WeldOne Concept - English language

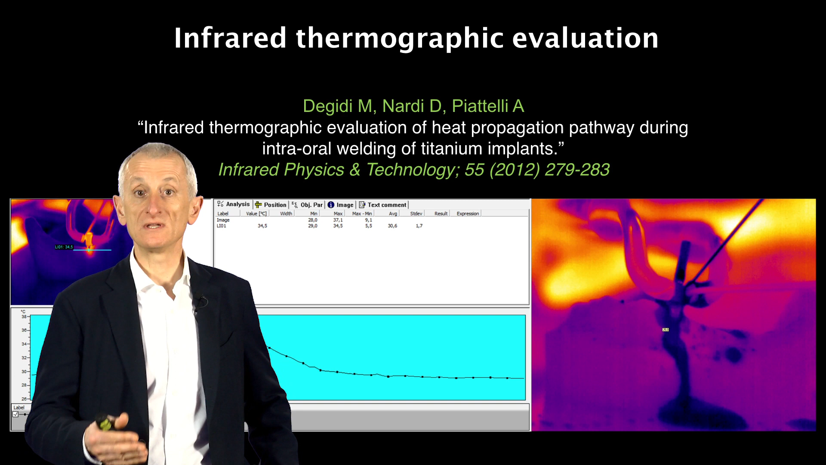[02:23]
And if you simultaneously would please pour, spray some cold water during the welding procedure, well, then the temperature drops down to 20 Celsius degree. So there is no risk at all of an